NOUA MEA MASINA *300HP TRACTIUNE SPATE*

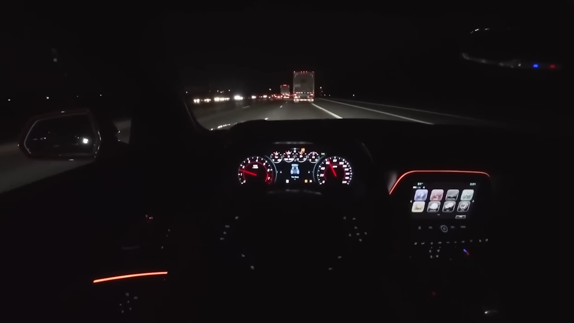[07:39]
imagine Să vedeți exact cum arată și ambientalele pe seară Pentru că pentru un Camaro Mi se pare absolut genial cum arată bordul și copitul Adică mulți asociază